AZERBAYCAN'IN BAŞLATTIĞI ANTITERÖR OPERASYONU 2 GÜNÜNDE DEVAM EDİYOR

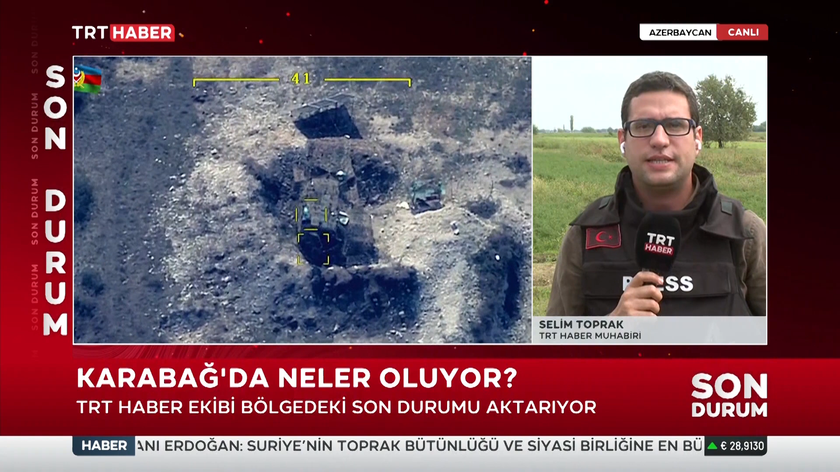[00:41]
Ve askeri buradaki unsurların imha edildiği rahatlıkla bu videolardan görülebiliyor. Ben de kameraman arkadaşım Mustafa Tunç'la birlikte sıcak çatışma bölgesine çok yakın bir noktadayız.